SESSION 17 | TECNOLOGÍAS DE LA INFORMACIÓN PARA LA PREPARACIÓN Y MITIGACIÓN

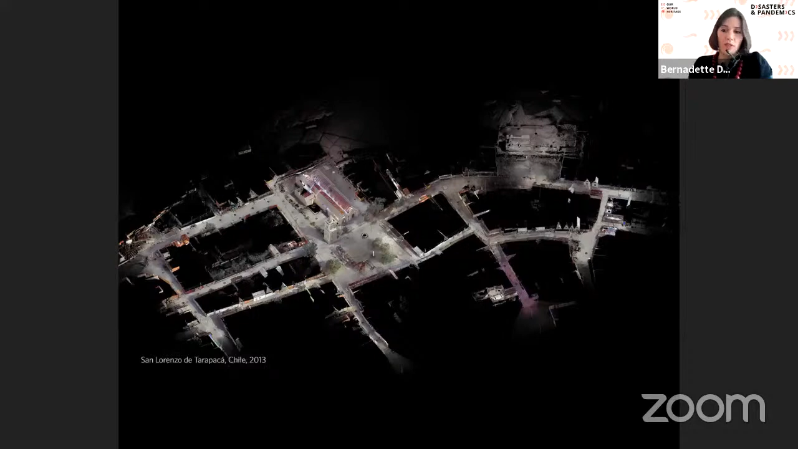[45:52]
In this time, it was possible to capture each heritage area taken from its streets with some samples of interiors. For example, this is San Lorenzo de Tarapacá using 178 scans. The main opportunity offered by the technology is to have a metric basis of the whole heritage village in a short period that enables structural analysis, the creation of risk mitigation
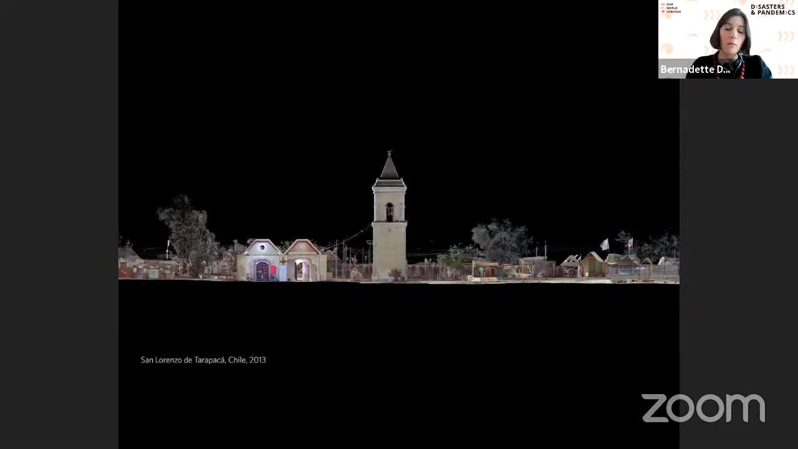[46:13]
measures and the development of reconstruction and repair proposals timely, helping to avoid relocation and out migration. First, it offered a large amount of accurate data of the as built condition of the buildings. Here, for example, architectural drawings of a ruined house using eight scans on site,
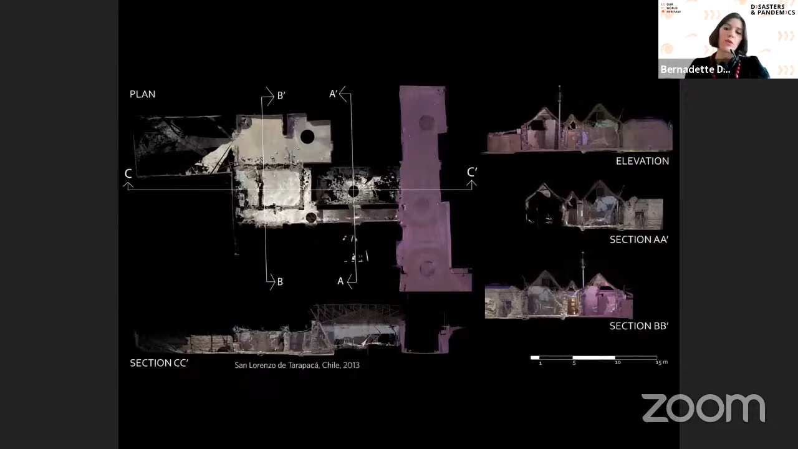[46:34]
taken in less than an hour.
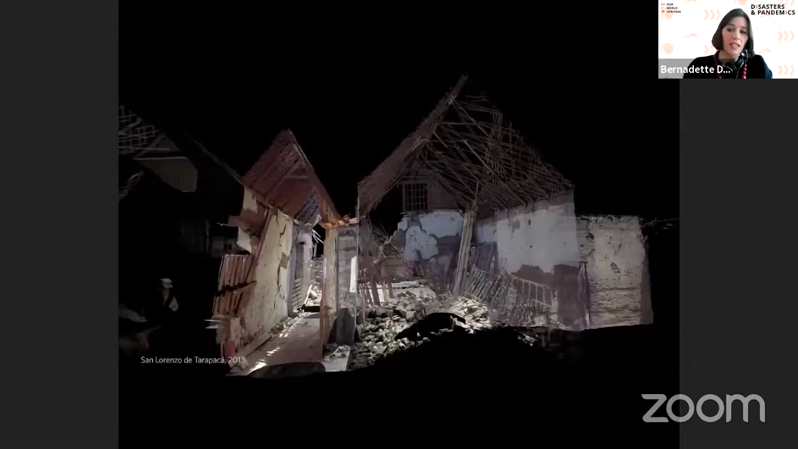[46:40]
Second, it offered a large number. Second, it offered the possibility of documented damaged houses in a safer way. Third, the data offered the possibility of visualizing the dwellings at
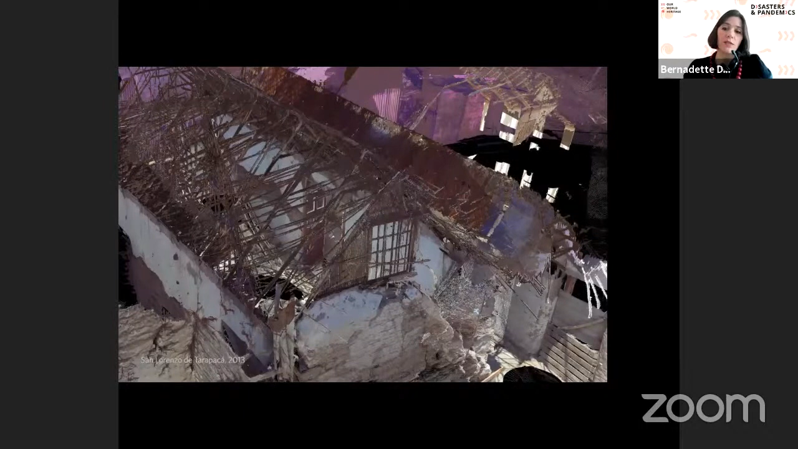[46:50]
risk of collapse and also via physical models as a form of digital conservation.
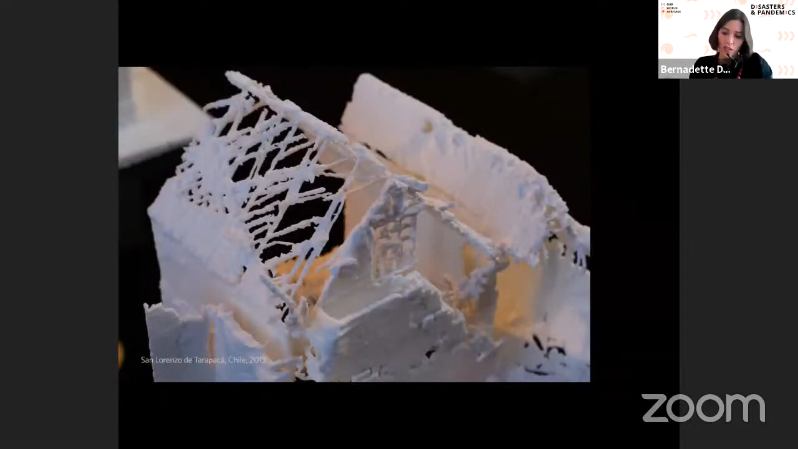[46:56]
Third, the data offered the dwellings at risk mitigation. In Lollol, I have obtained this plan by sectioning the 3D point cloud.
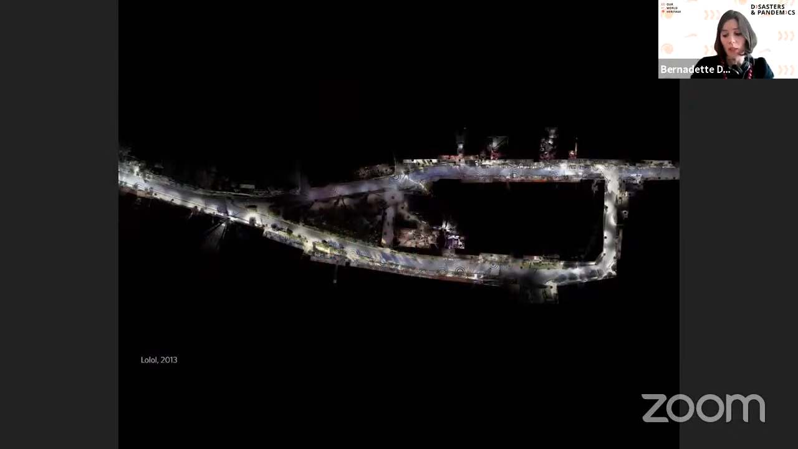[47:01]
Here, the same in more detail with houses already repaired
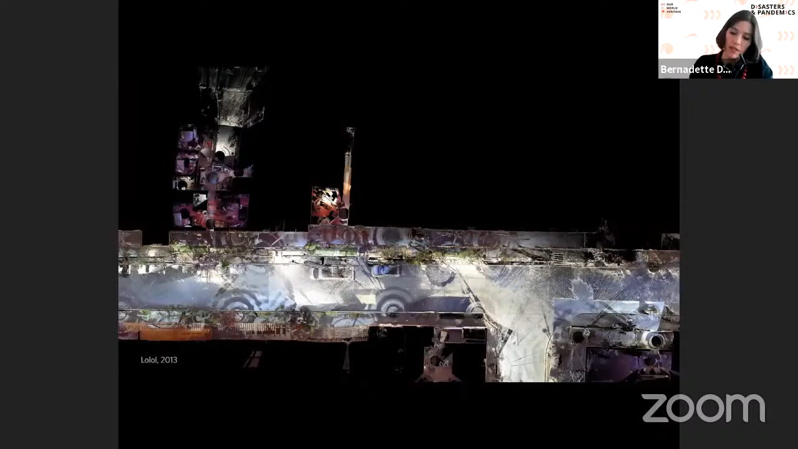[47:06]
and others in progress of reparation.
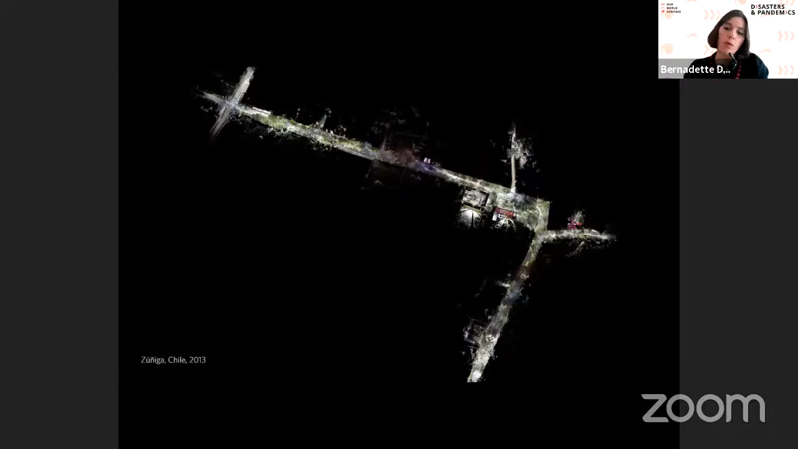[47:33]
where also almost the whole heritage area was captured in three days,
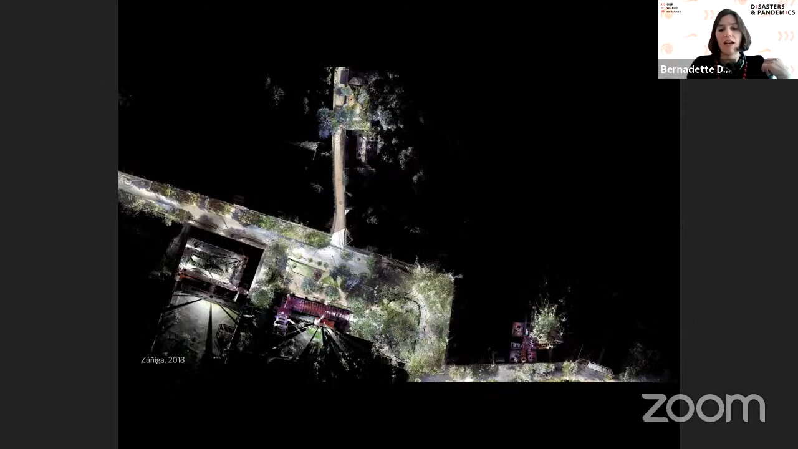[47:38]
I explored the limits and benefits of this technology by describing and superimposing three laser scanning and hand measured drawing in one dwelling,
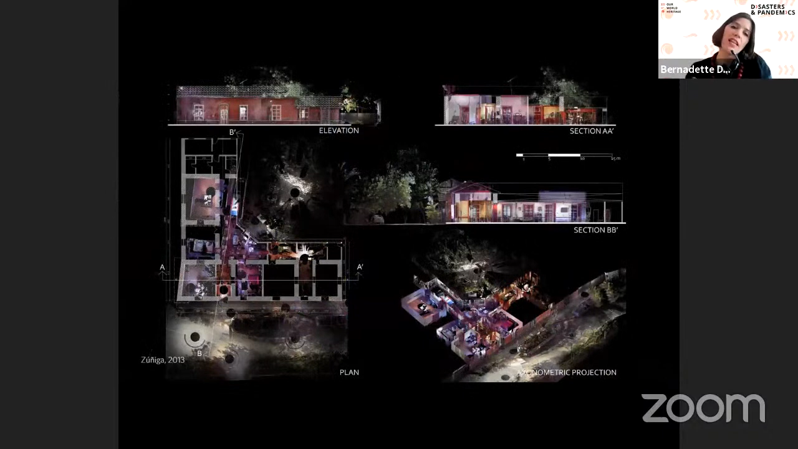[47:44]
which is how currently reconstruction designs are done with hand measured.
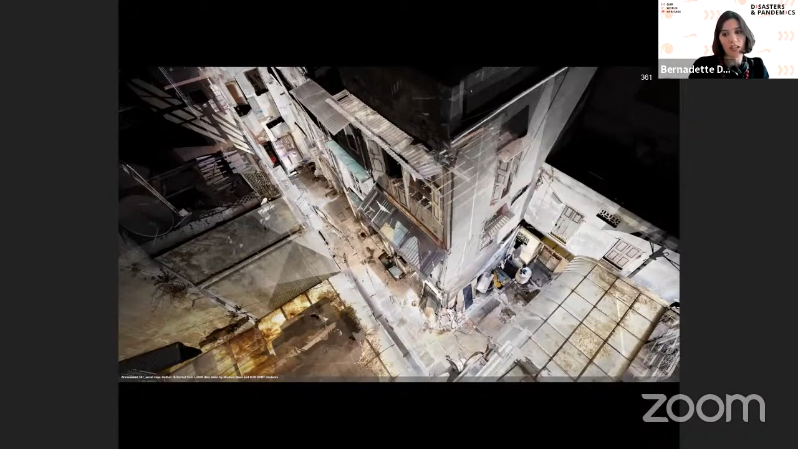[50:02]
The record offers a range of possibilities of visualization images and architectural projections.
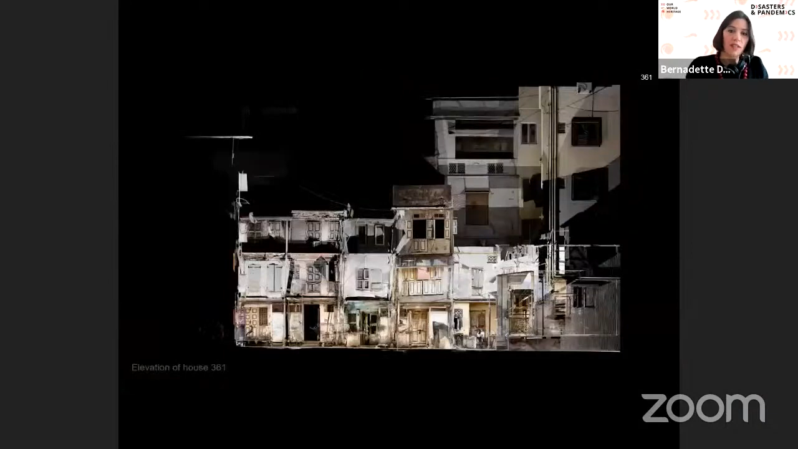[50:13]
This is a street elevation and the section of the second house is scanned. The aim is that our local partners can carry on with the data capture by themselves and learn about the processing aspects and use of this data.
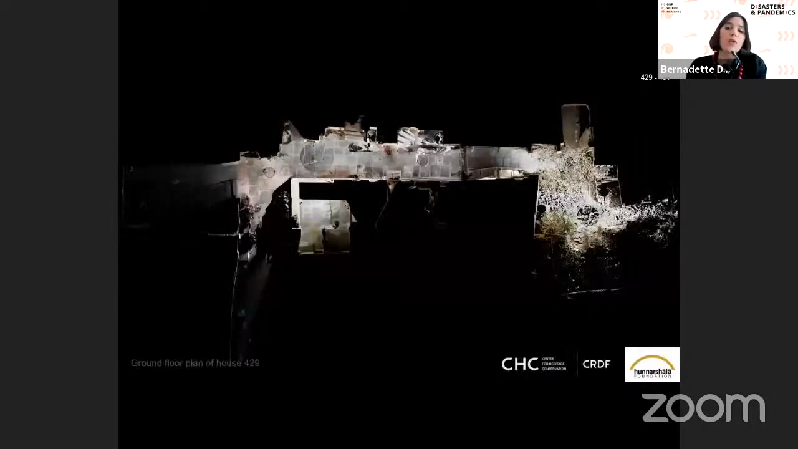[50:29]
In this way, we're trying to embed the capability of light or surveying within our local partners in academia and NGOs,